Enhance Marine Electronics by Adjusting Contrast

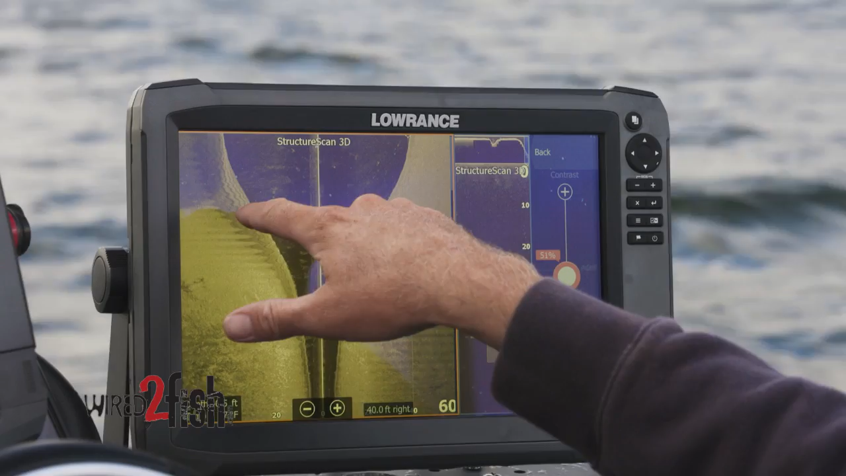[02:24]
to sand as we're coming off of these these brake lines and this is all very important stuff super
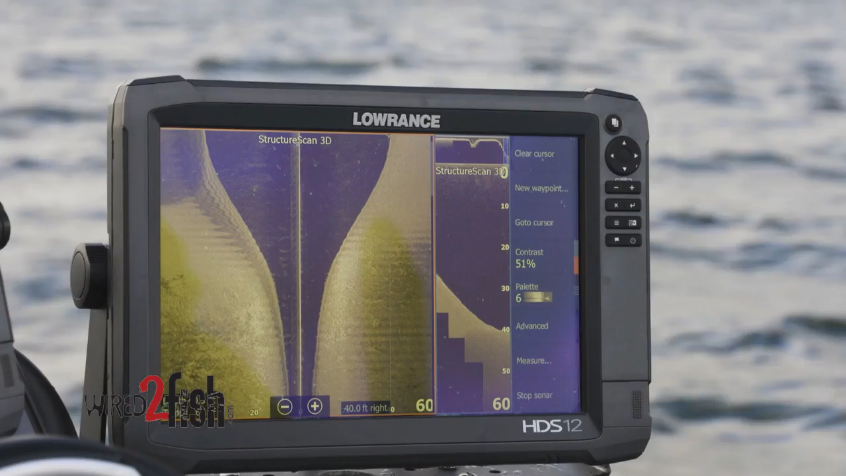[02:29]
easy to use you just got to get out there and train your eye play with it contrast up and down so
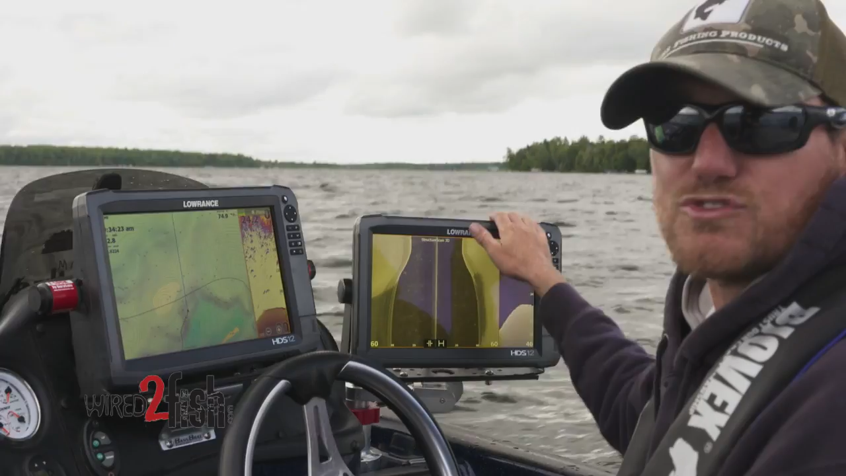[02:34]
next time you're out on the water fire up your lorances and get to playing with your contrast on your structure scan it'll help you definitely help you find those sweet spots and put more fish in your live well